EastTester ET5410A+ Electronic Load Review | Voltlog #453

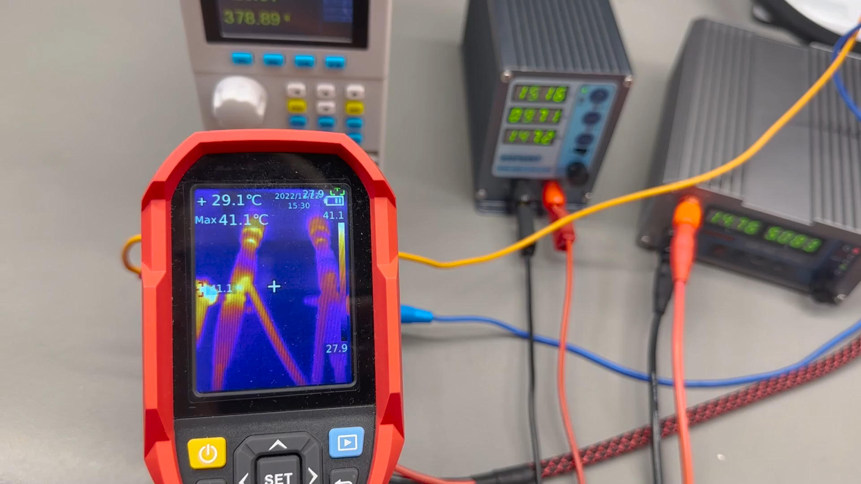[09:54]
On screen: spot 29.1°C, max 41.1°C
multiple power supplies in parallel to reach that current capability the banana jacks were measuring around
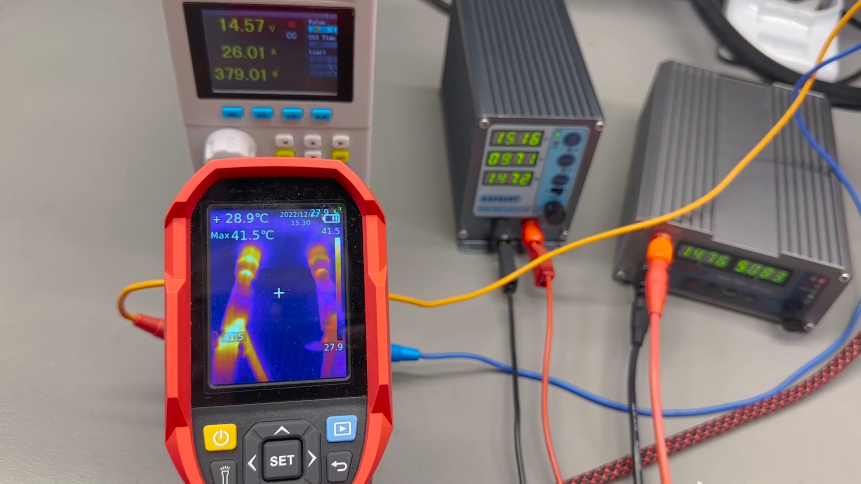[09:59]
On screen: spot 28.9°C, max 41.5°C
40 degrees celsius in an ambient of 25 which is not bad but not great either i
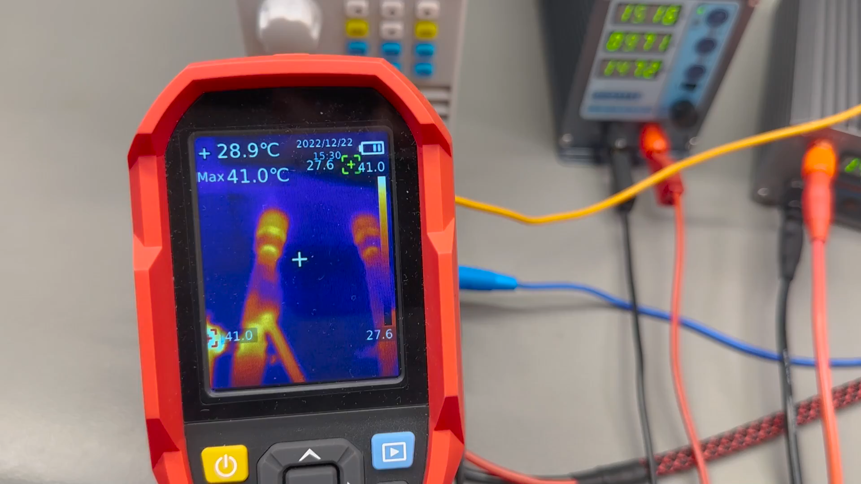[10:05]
On screen: spot 28.9°C, max 41.0°C
also had a bunch of connectors paralleled which wasn't helping because of their uh contact resistance